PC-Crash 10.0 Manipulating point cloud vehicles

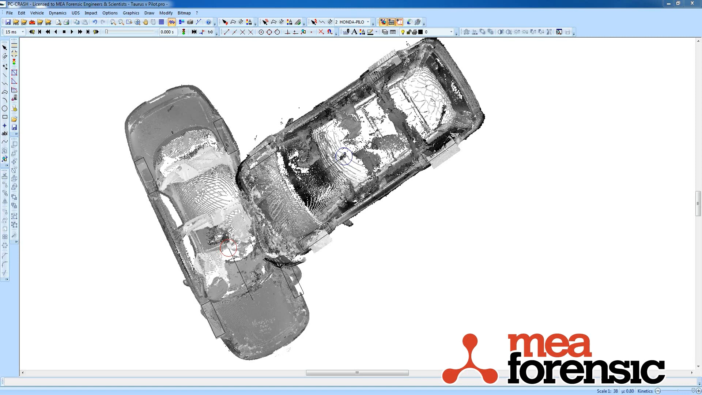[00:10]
In another video we've seen how you can bring in 3D point clouds as vehicle shapes in PC Crash. I want to show you how you can manipulate these point clouds to get sections to make a crush determination a little easier. So here's where we left off in the last example. I'm going to edit these drawings and show you how you can
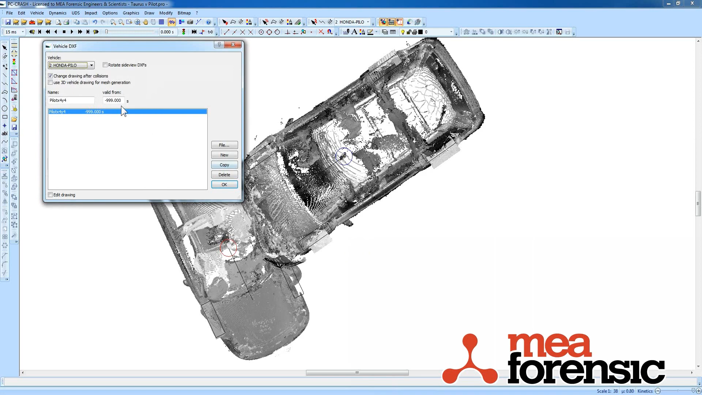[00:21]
get easy crush sections and show off another new feature. So here I'm just going to pick the shape.
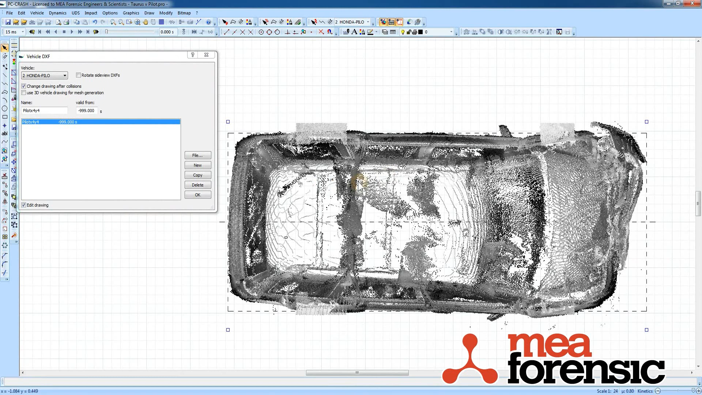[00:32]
I'm going to go to my 3D rotation. Rotate.
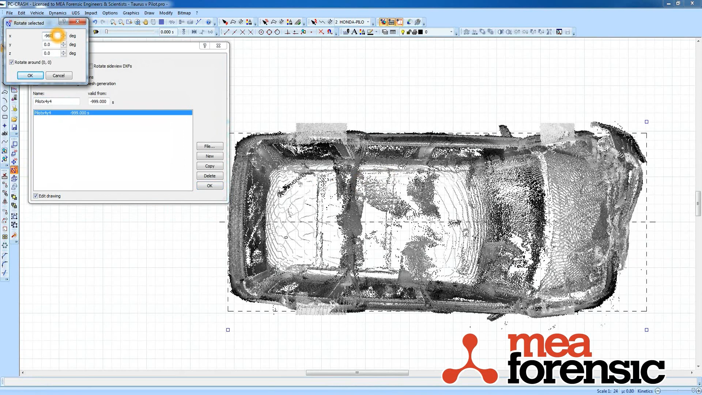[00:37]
Make negative 90 about the x-axis. That rotates it like so. Now I still got my shape selected. I'm going to do a selection around the crushed area there. So I'm going to pick around the bumper.
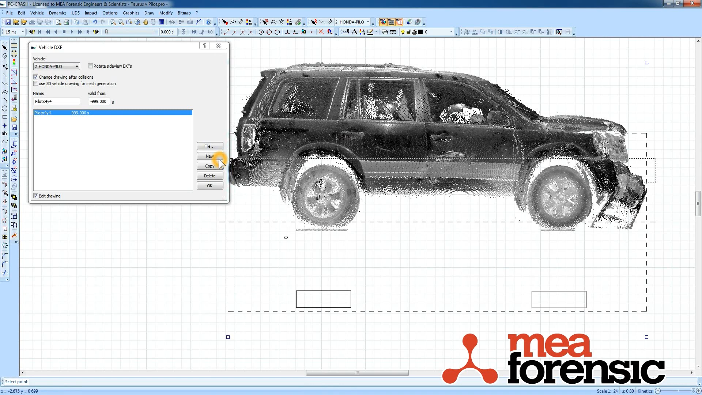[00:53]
And that's the portion I want to retain. So I'm going to invert my selection.
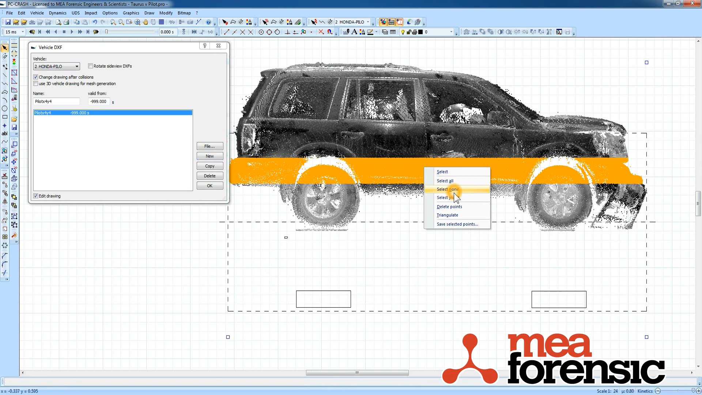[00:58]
And then delete the points.
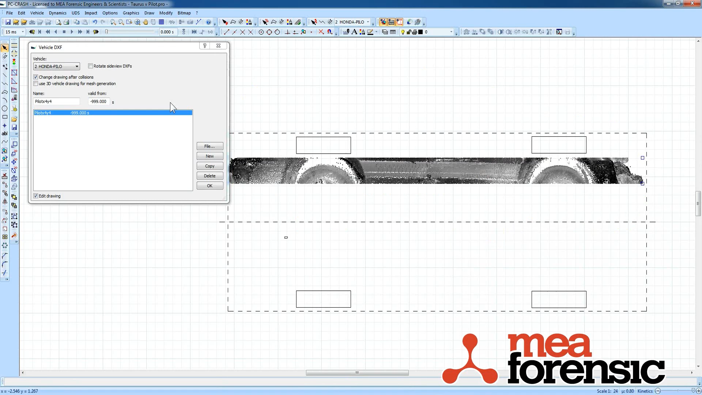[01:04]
Now I'm left with that and I can just rotate back. As long as I'm rotating about 0-0 there. There's my crushed shape.
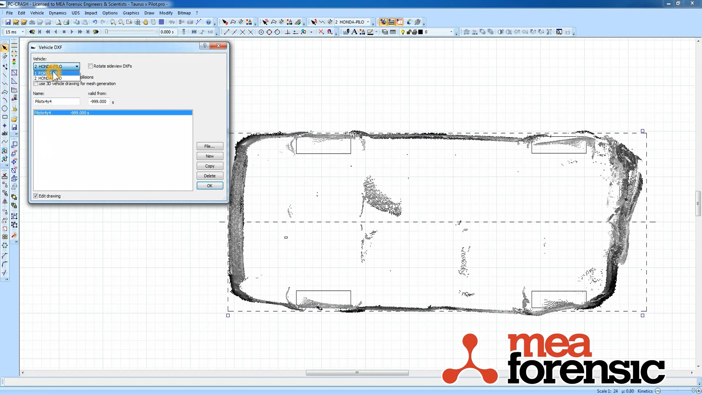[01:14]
Do that same thing with the car.
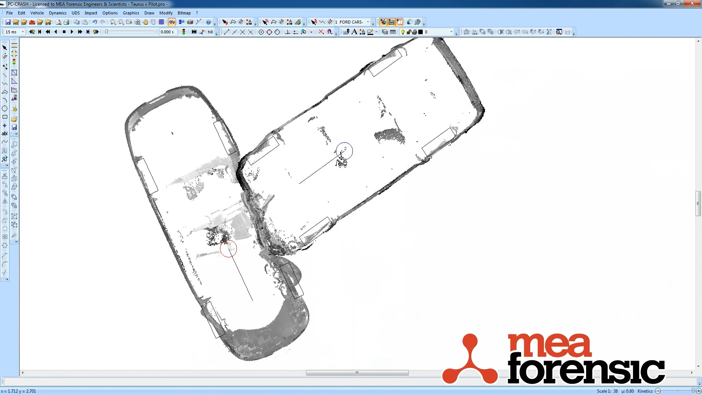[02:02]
And if I want to I could select that door and delete it. So there's an easy sectioning. In the next video I'll show you how you can use the section profile to do some crush measurements. any equivalent. next video.